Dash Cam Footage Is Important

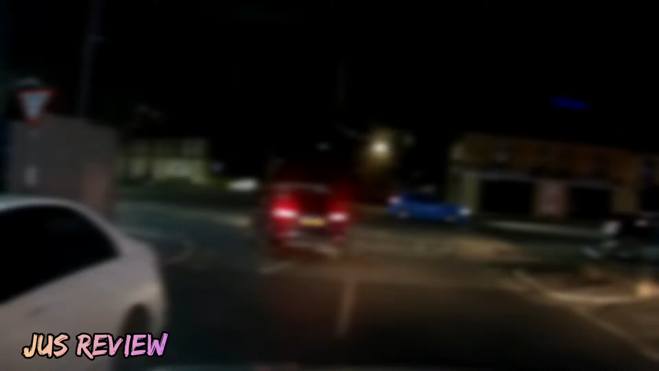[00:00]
so here's something to consider this big jeep in front of us is driving in both lanes he indicates now to go left and then a car pulls out in front of him so our dash camera is really important well what do you think the guy in front of us is in both lanes and then he decides to go left and just after where he is we've got the white car that pulls out in front of us because he's restricting so much of our view because he's in both of the lanes could have been a serious accident there so dash cams in my opinion uh cut down the he say she